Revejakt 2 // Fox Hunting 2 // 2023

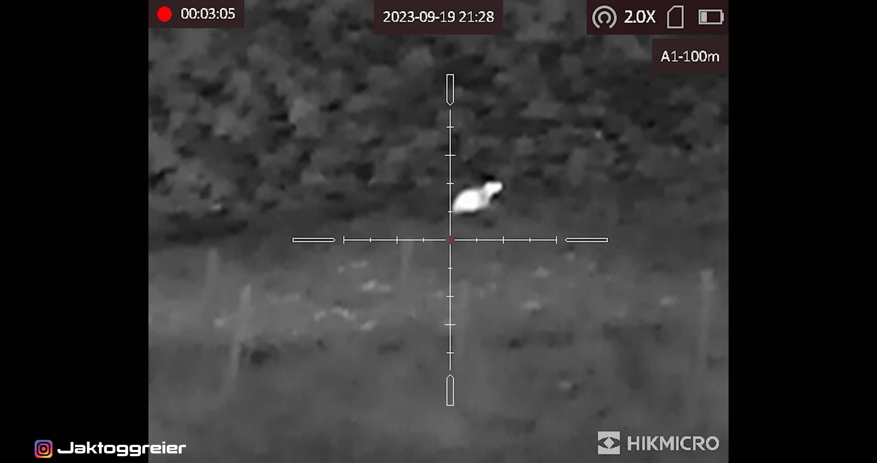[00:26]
Det tåkete, litt regn i lufta og generelt kjedelig vær. Jeg på vei til revepost og titter i spotteren og får øye på denne krabaten.
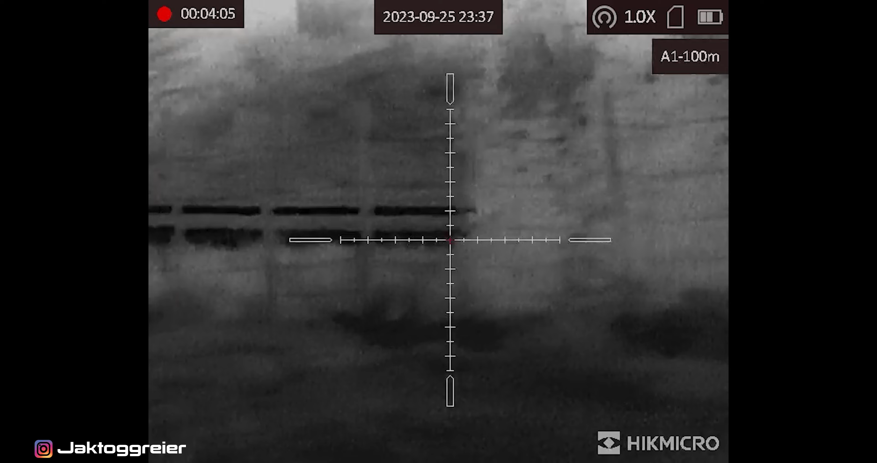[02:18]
Og cirka en uke etterpå jeg tilbake på samme stedet, på vei til samme revepost.
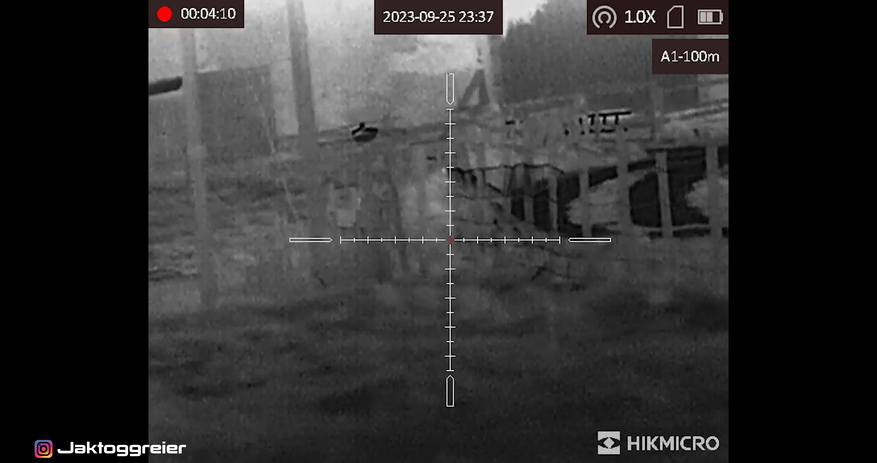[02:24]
Jeg står på eksakt samme stedet som grevlingen i forrige klippet.
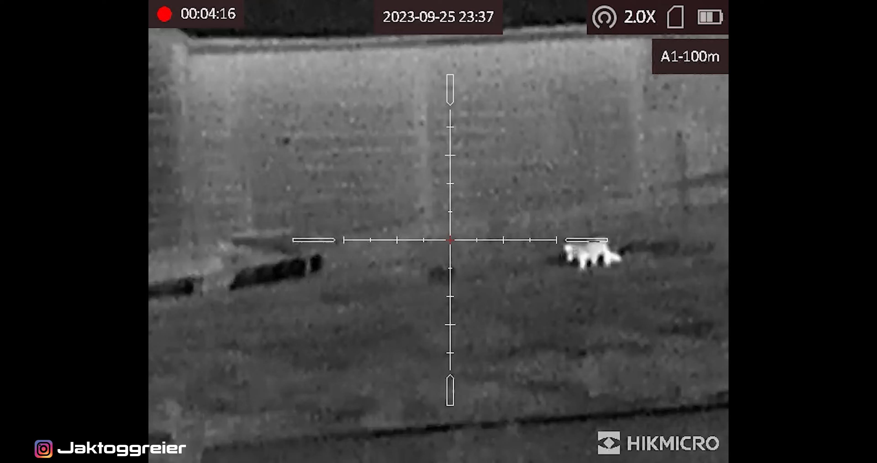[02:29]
Får øye på denne reven som kommer ned jordet, går inn i låven.
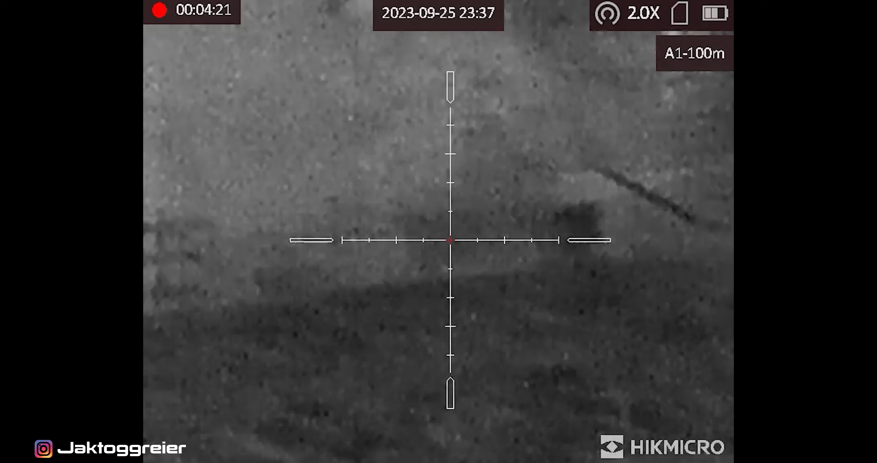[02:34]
Før den da kommer frem foran den gamle forlatte gården som står her.
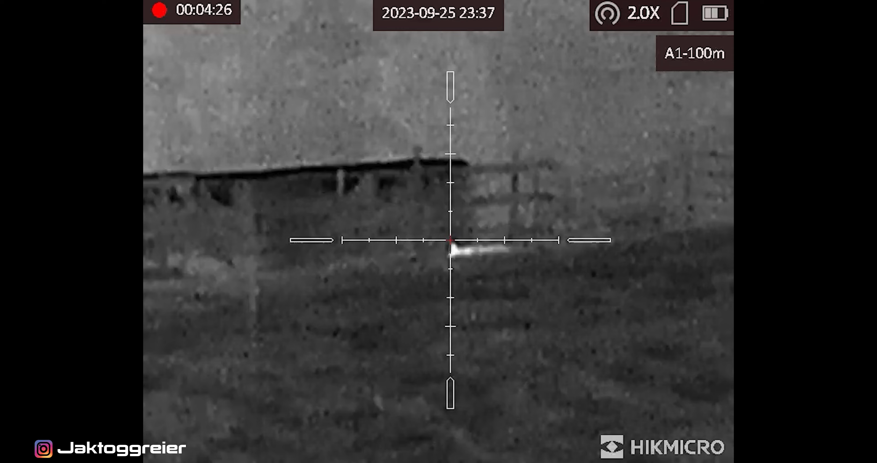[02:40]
Vi har også et åte rett på nedsida, så her anser jeg skuddet for trygt så lenge den klar av huset.
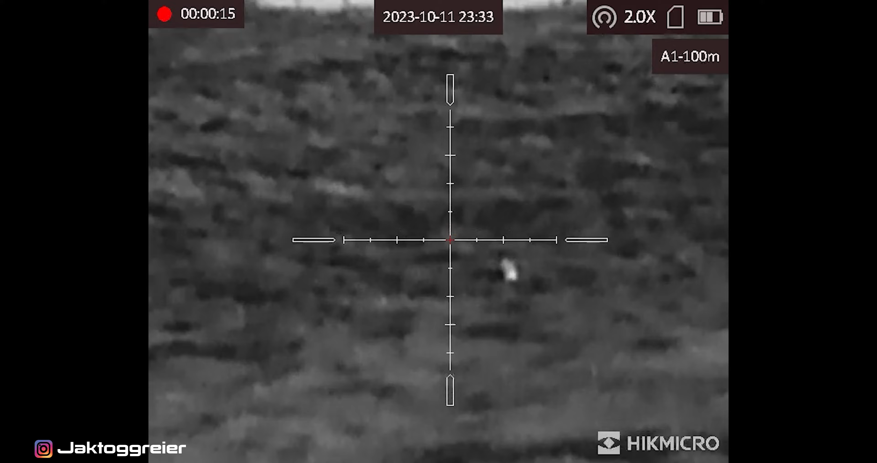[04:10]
På vei ut fra besøket et elgjaktlag, så får jeg øye på denne krabaten ut på jordet, og løper i bilen, henter børsa, legger an på jern. Cirka 150 meter ovenfor der første ånden,
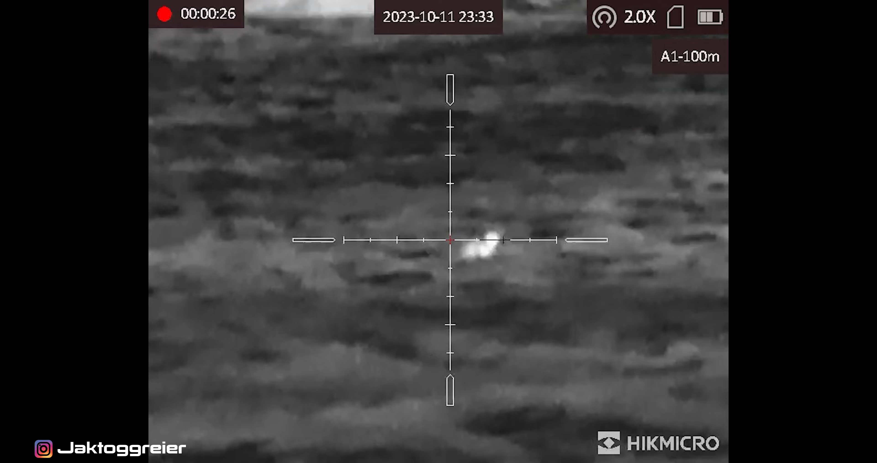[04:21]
den var ganske langt unna, så her måtte vi nærmere. Den største reven jeg noen gang har sett,
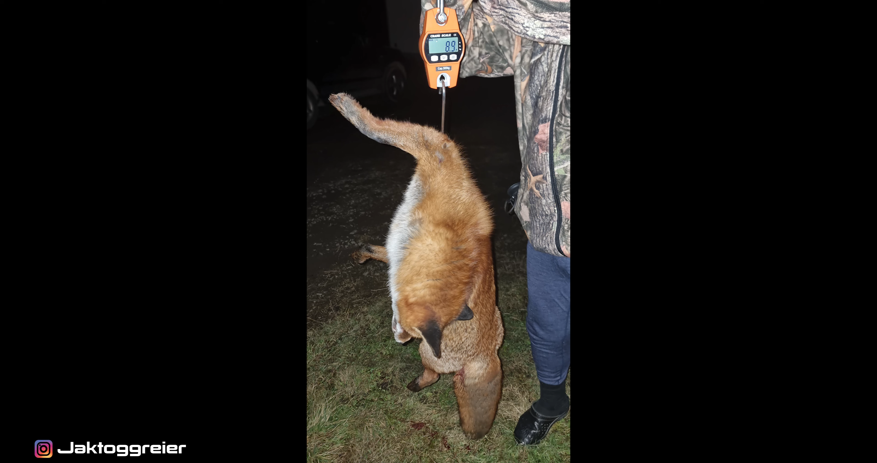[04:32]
8,9 kilo, denne tispa har nok bidratt godt.
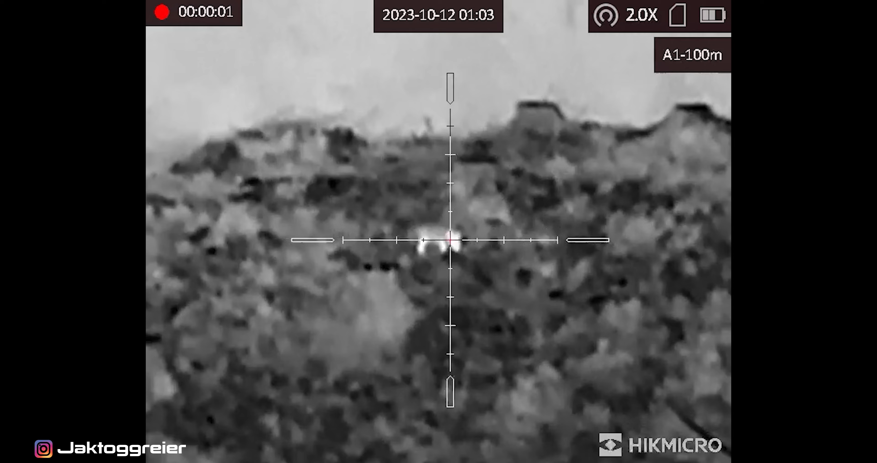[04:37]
Og jeg var jo egentlig da på vei til denne posten, som jeg fikk tips om elgjegerne. De hadde da vommet en elg tidligere på kvelden, og der fant jeg denne.